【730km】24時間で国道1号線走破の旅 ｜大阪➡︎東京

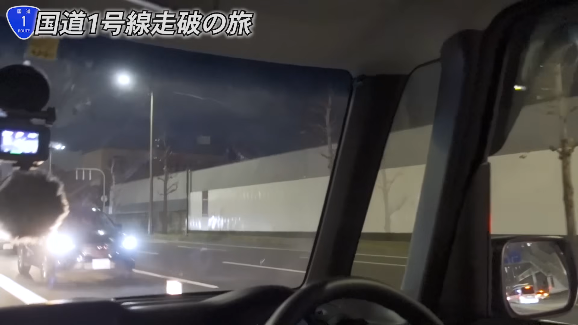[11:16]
見えねえ。京都タワー全然見えねえやねんけど。
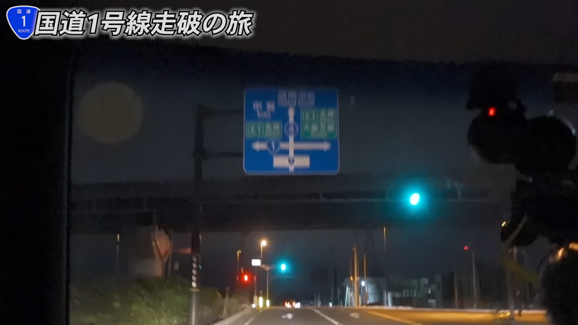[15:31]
左です。位置左ですか？左ってなんか上に登ってる気すんねんけど、合ってるん？ でも看板の通りに来てます。 やば、なんかどこ走ってるか全く分からへん。
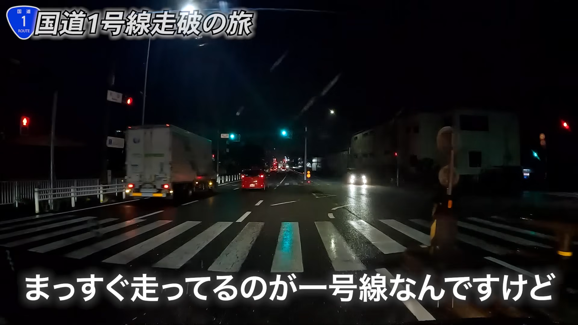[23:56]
明日に、うん、今これまっすぐ走ってるのが1号線なんですけど、本日は三河安城で止まるのでここを右に曲がらせていただきます。 うん、 失礼します。 800m の道なりです。 ちょっと外れるんですね。 ちょっと外れます。 うん、 本日泊まるのは道民院です。 え、そうなん。 そうです。 道民院なの。 道民院やで。 へー、久しぶりやな。 帰ってきたよ、道民院。 どう、駐車場は ない。
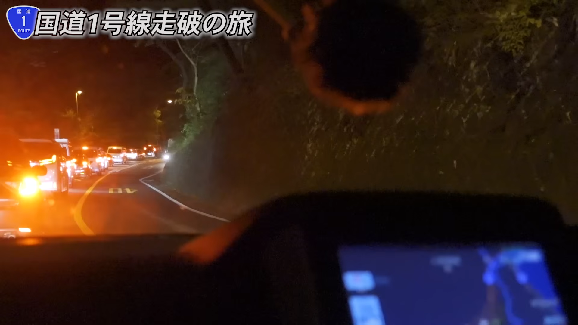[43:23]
無理や、これはやばい。 ほんまに心折れそうやねん。 ほんで、これ抜けるのにだいたい16分ぐらいかかるみたいな感じで、これ抜けてからがもうやばい。 あ、いや、全然関係ないけど、うん、ディズニーチケットが取られへんねん。
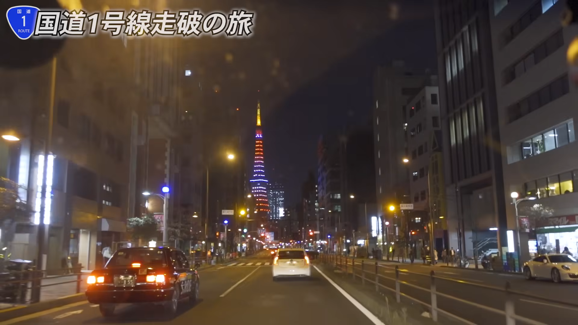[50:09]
やばい、まさかの東京タワーや。 東京タワーや。 おお、東京タワーです。すごい な、いろんな顔を見せてくれるな東京。 なあ、 うん、今回の1号線なかなかやで。
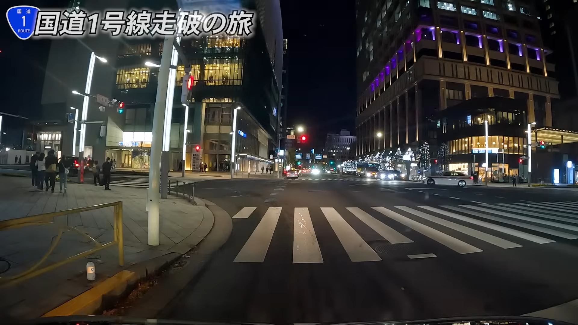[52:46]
ついに、日本橋です。 日本橋ね。 日本橋、 うん、来るんじゃない？